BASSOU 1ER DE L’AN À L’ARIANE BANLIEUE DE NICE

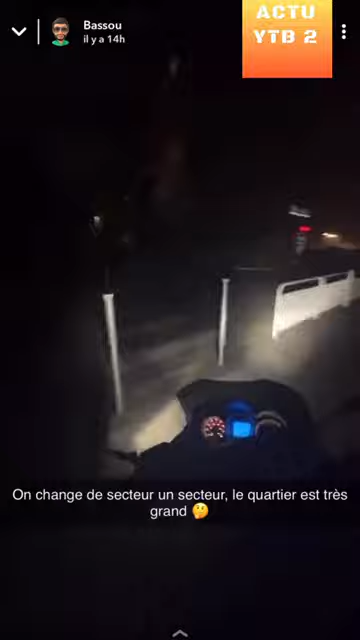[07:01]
On fait tous les secteurs, les amis. On fait tous les secteurs, vous imaginez pas le nombre de secteurs qu'il y a dans ce quartier, les amis. Là, c'est Chicago, là. Là, ils sont montés à Chicago.
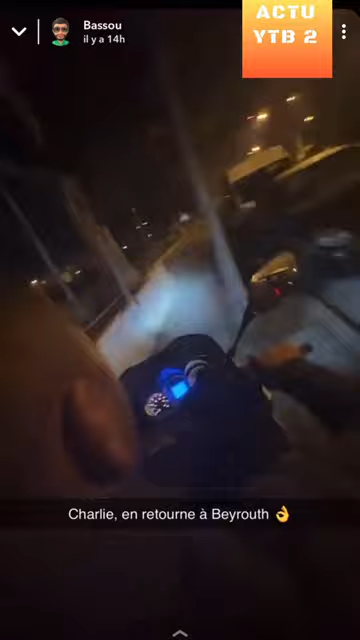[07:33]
On a fermé la tour en direction de Boulevard.